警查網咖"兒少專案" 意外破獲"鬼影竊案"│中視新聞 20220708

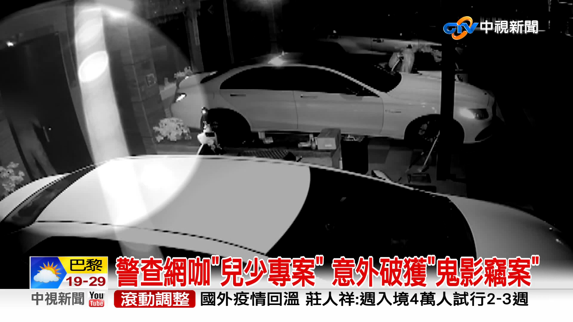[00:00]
大半夜的，男子打开透天厝大门，左看右看，天气热，他还拉拉衣服扇扇风，接着关起门来走进屋内。不知情的人还以为他是屋主，但事实上真正屋主其实是他。